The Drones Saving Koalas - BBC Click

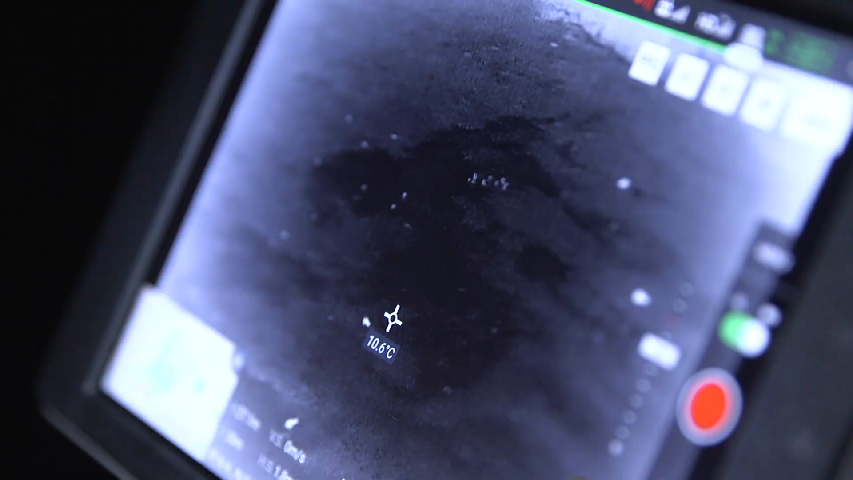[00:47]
On screen: spot 10.6°C
We can see kangaroo, kangaroo, kangaroo.
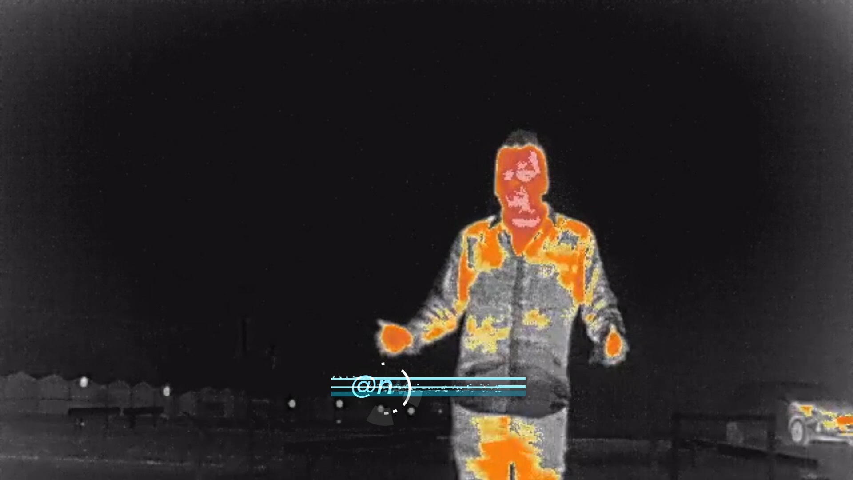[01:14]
A thermal signature makes animals much easier to see at night,
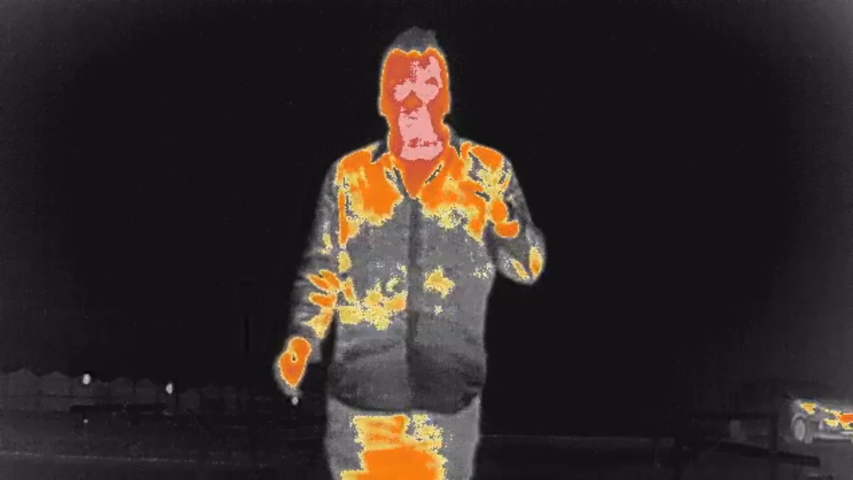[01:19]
their natural internal temperatures making them visible even in the most dense of treetop canopies.
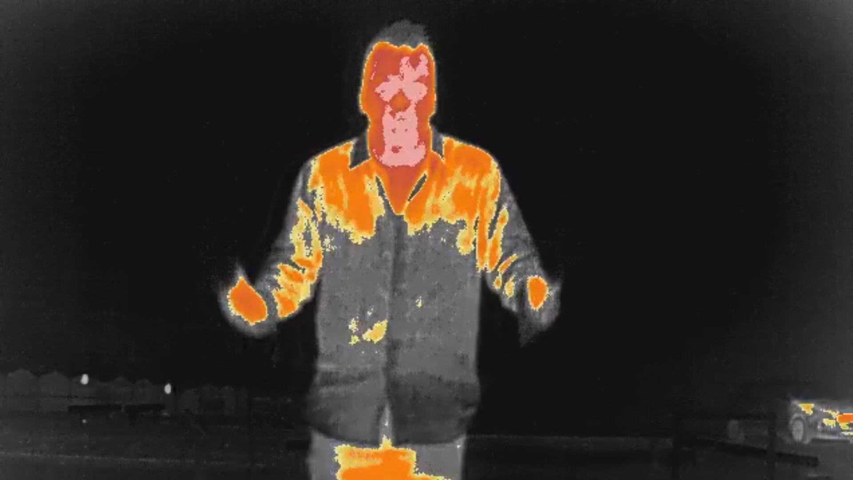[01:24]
And the different individual temperatures of the animals can be recorded, therefore making them more distinct between species.